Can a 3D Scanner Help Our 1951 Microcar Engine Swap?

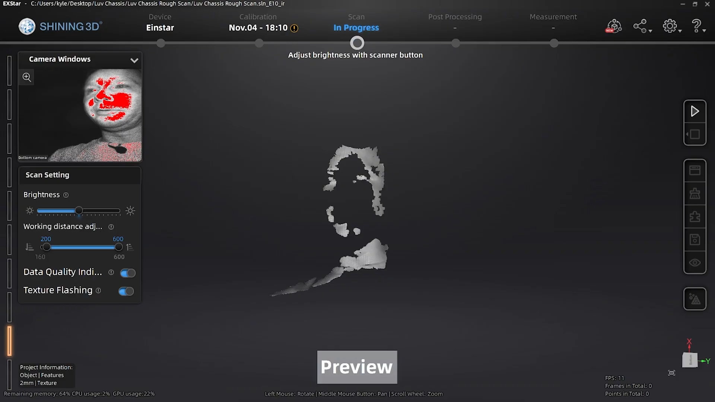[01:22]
So we've got a preview going, but we're not scanning yet.
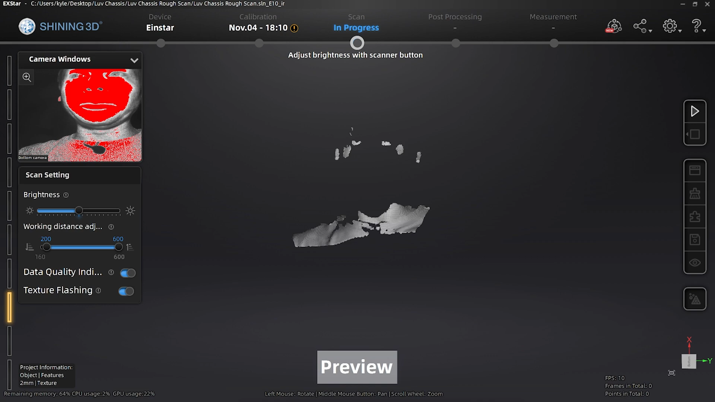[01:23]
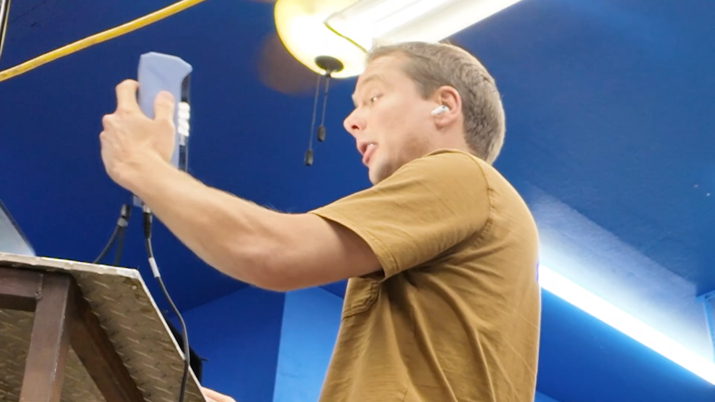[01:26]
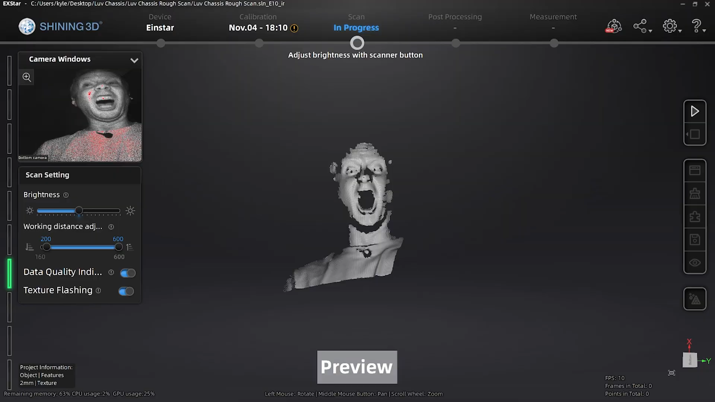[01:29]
Creepy. Okay. All right. I'll start with the radiator.
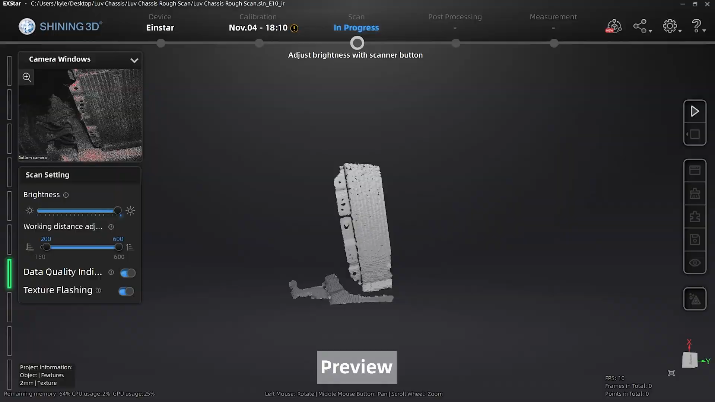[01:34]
All right. Start scanning. Here we go. And then on the preview, it goes green when you have enough data.
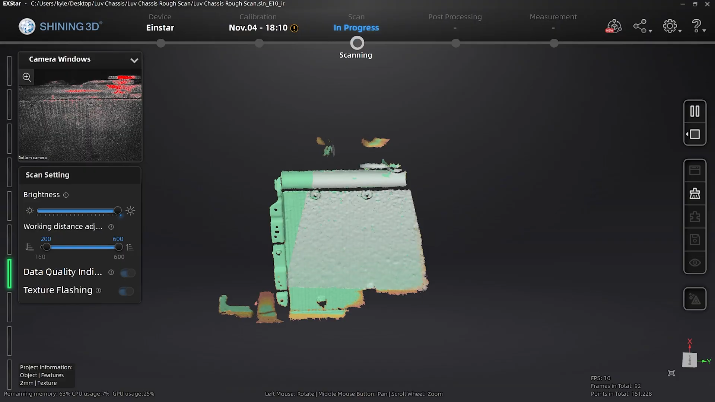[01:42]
Oh, so green is good.
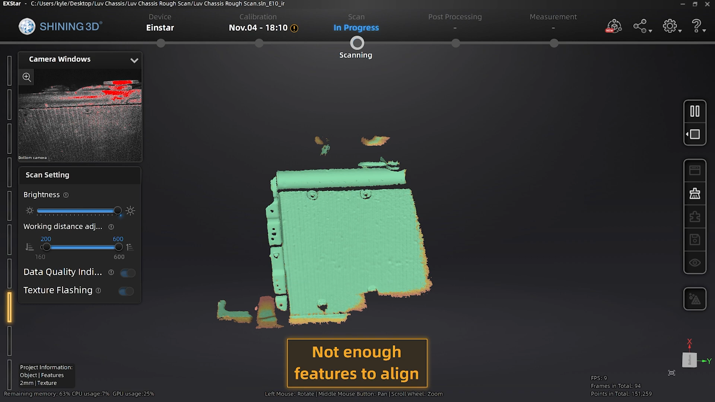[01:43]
Not enough features to align. So it'll yell at you if it can't see unique
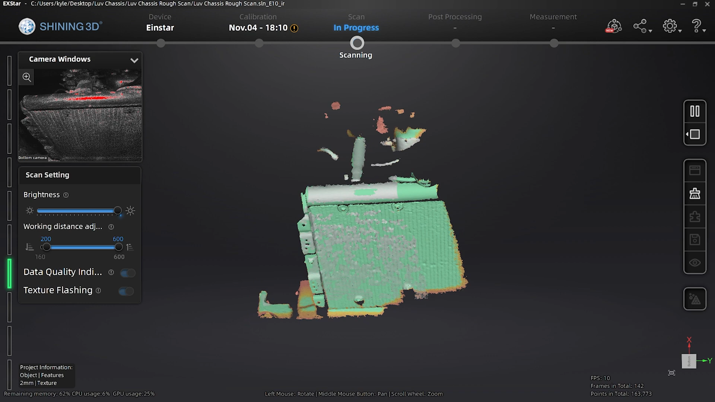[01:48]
spots to help it align the scan.
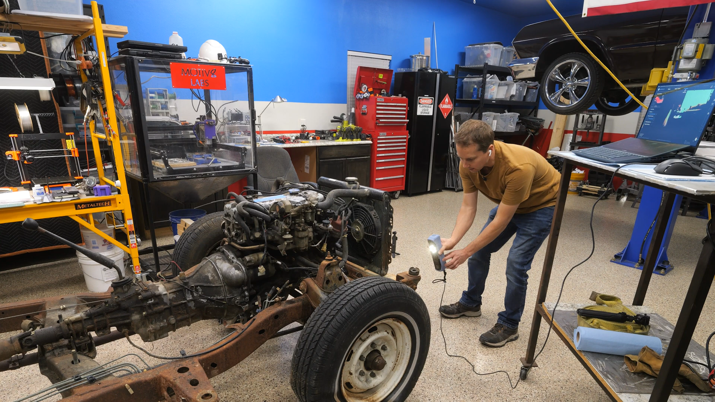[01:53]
So every time it loses tracking, you can move back and it's smart enough to figure out kind of the last spot. I think this might be too bright. Let's turn the brightness down. Oh, that's a little better. Okay.
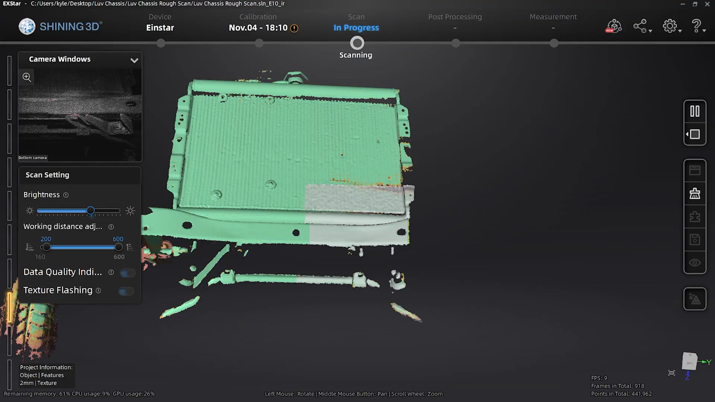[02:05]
Yeah. It said, if you've got the LEDs too bright, it won't work that well.
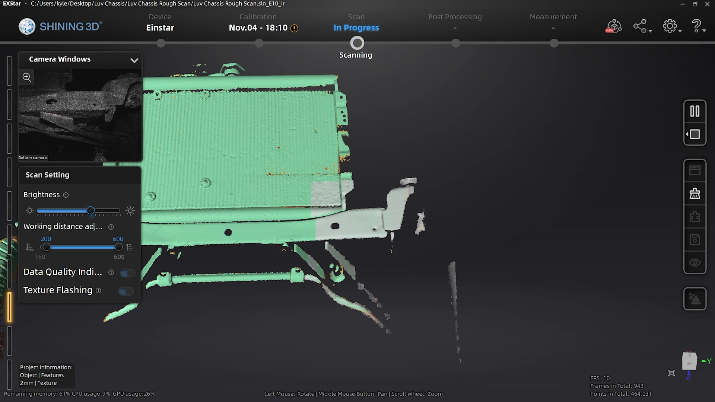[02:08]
Oh yeah, that's working way better now. I lowered the brightness of the LEDs.
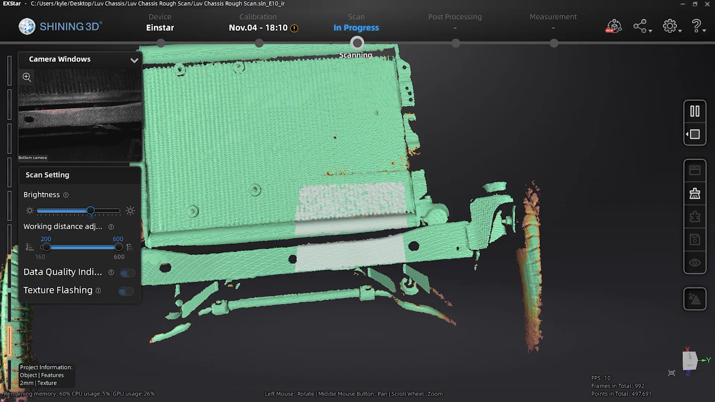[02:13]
Okay.
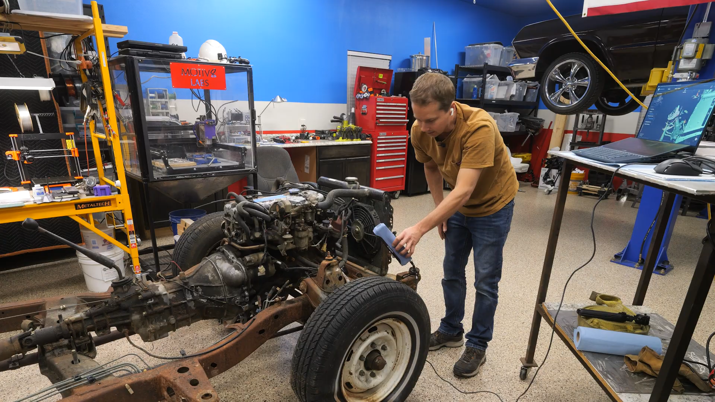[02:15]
Let's try and get some of the engine.
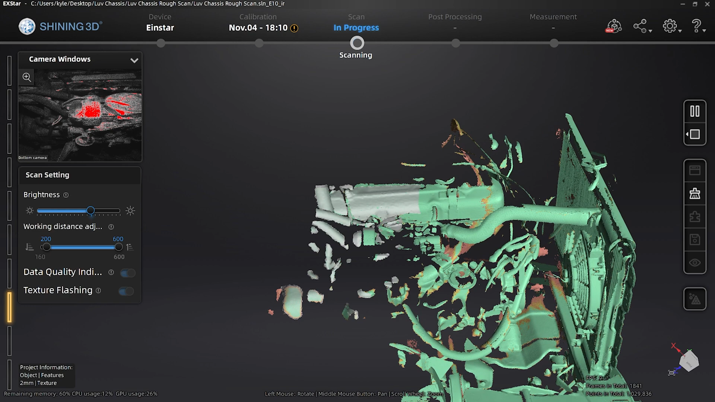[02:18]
This is probably the most complicated spot to scan, the engine.
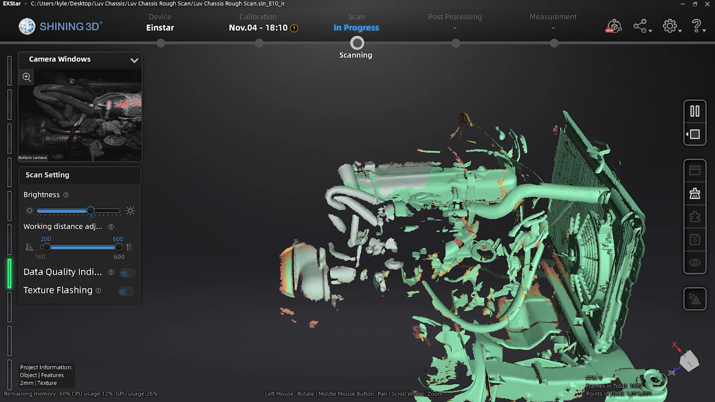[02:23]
All kinds of stuff going on here. It's picking it up pretty good so far, though.
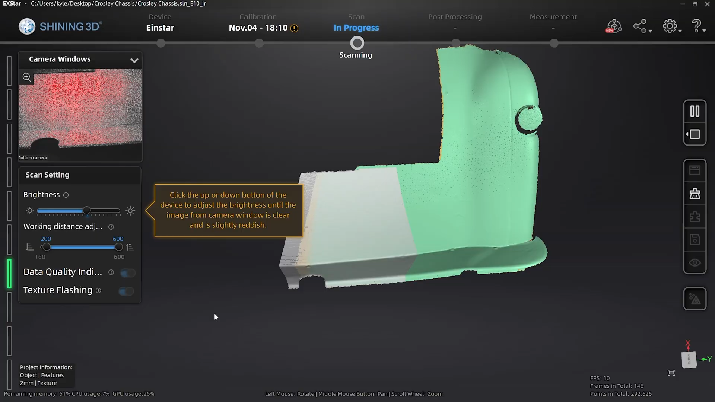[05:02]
Oh, it's scanning this pretty fast, actually. Nice.
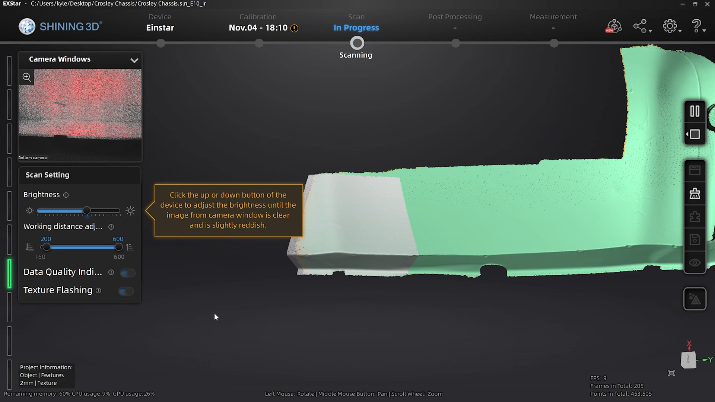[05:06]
It's actually scanning that a lot better than the chassis so far.
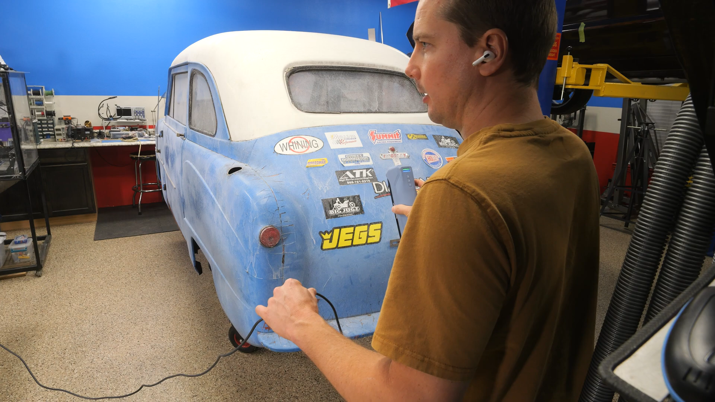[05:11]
It's kind of like painting.
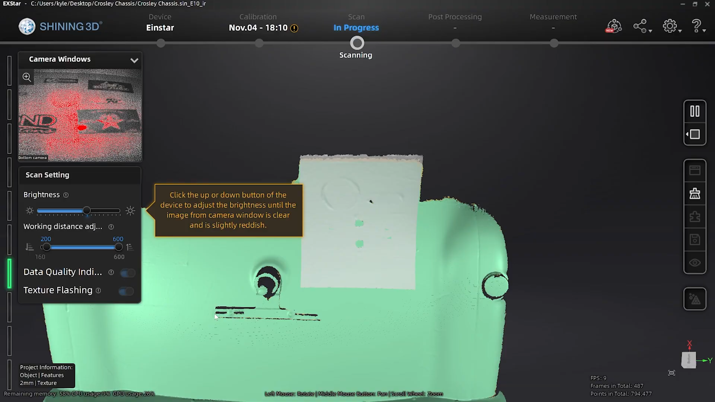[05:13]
That's crazy. It's accurate enough that it's picking up the stickers.
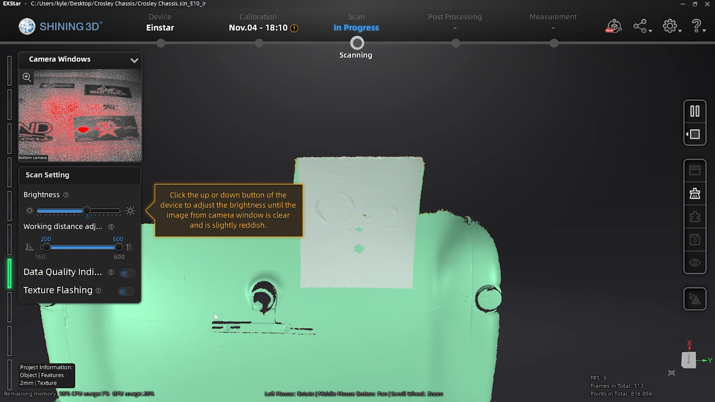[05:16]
So you can see the height difference in the stickers back here versus the paint.
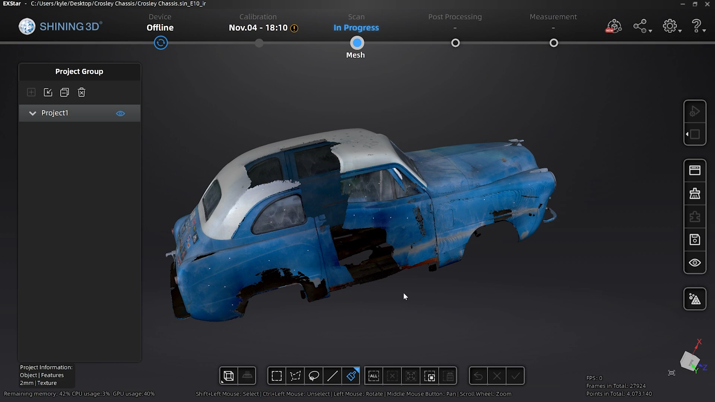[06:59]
So I have no idea what's going on with this area, but I'm going to leave it alone.
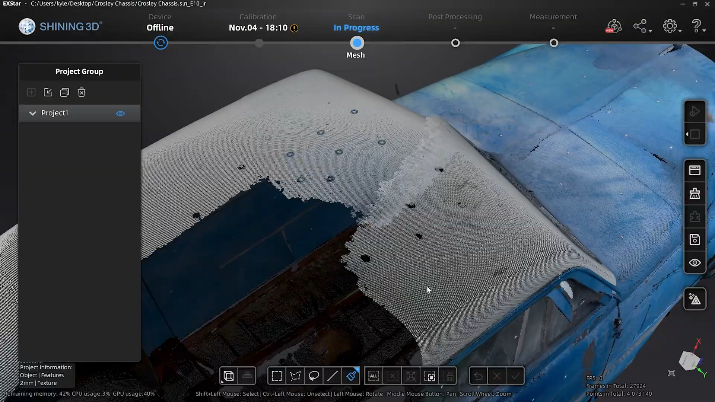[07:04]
It's good enough for our first scan of the car. All right, so let's get our two models into Fusion 360 here and see what it looks like.